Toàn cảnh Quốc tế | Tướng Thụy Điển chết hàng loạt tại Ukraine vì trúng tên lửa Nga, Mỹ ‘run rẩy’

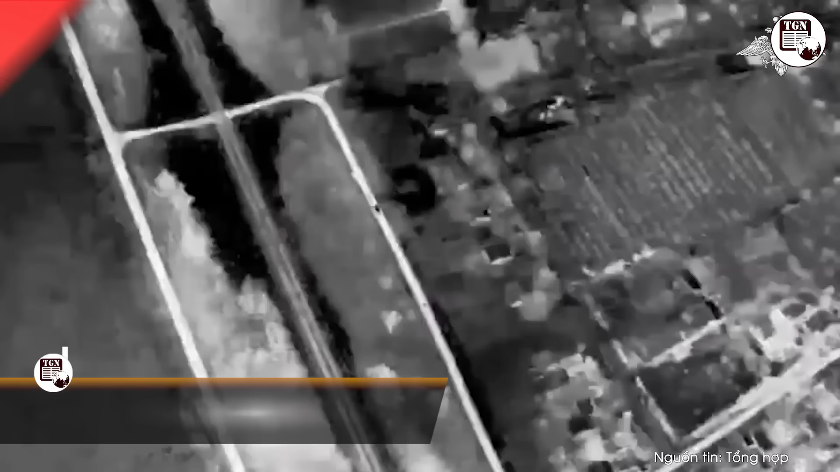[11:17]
Bộ Quốc phòng Nga vừa công bố một đoàn video mới
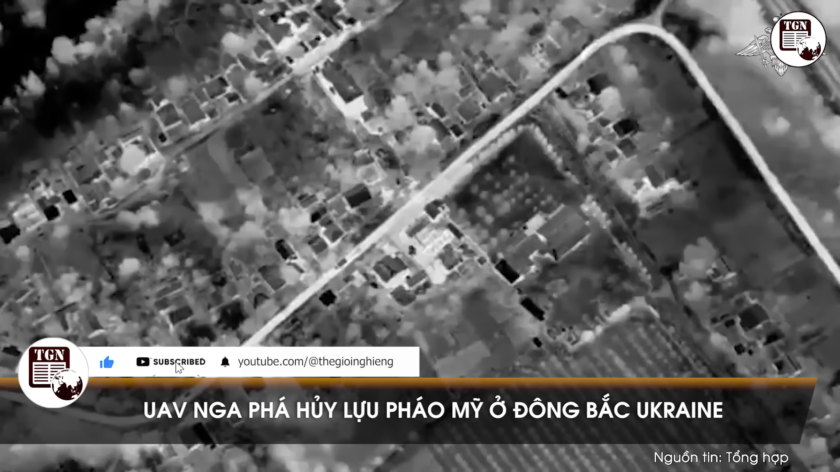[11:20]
quay cảnh máy bay không người lái UAV của nước này tấn công phá hủy
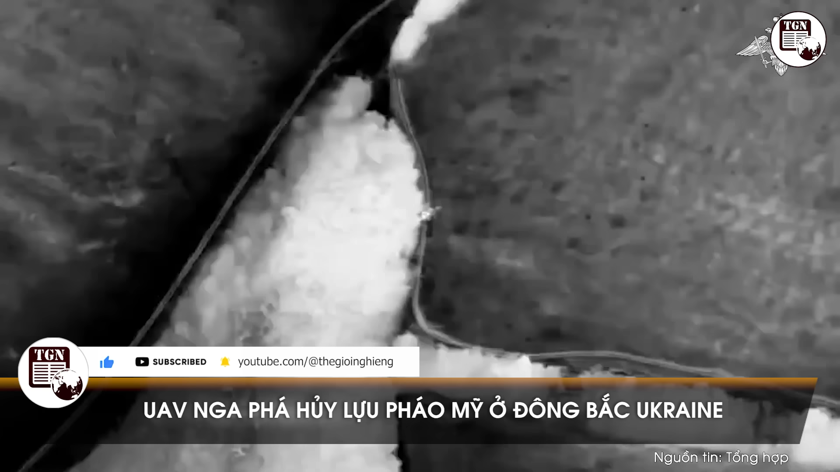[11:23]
một khẩu lựu pháo M777 do Mỹ sản xuất tại Ukraina. Theo tuyên bố của quân đội Nga,
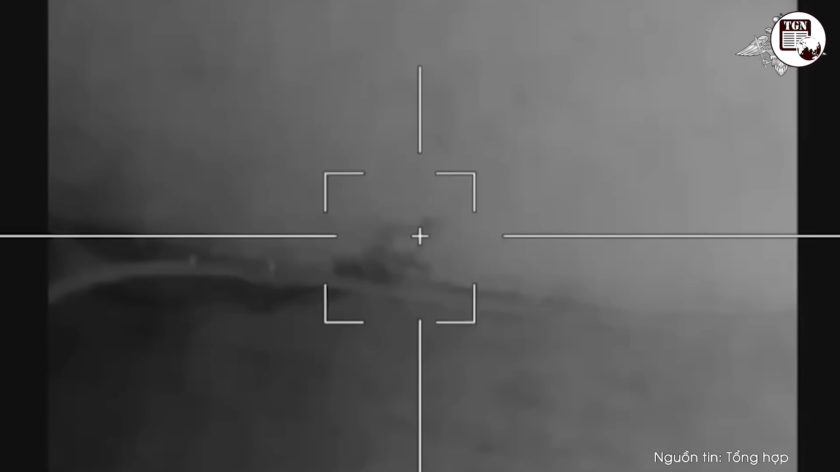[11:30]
các lực lượng Moskva đã phát hiện khẩu lựu pháo M777 đang được tái triển khai tại khu vực Khắc Cốp, Đông Bắc Ukraina.
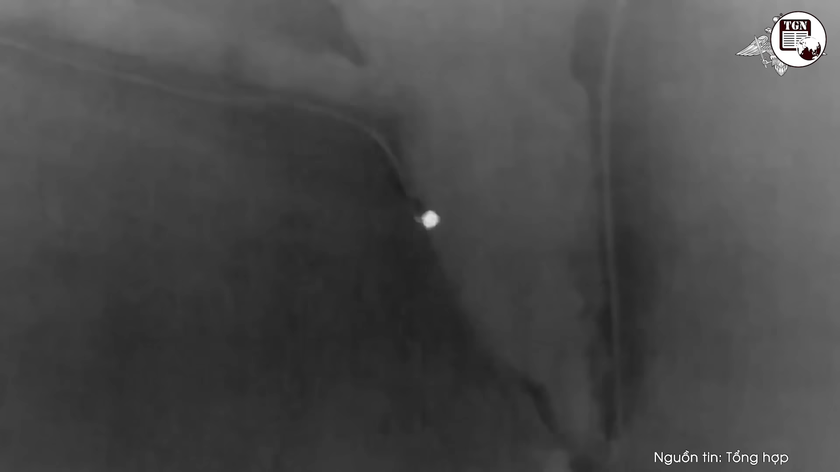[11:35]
Các cảnh quay bằng ống kính hồng ngoại gắn trên UAV cho thấy khẩu lựu pháo do xe tải kéo và có một xe đi trước hộ tống.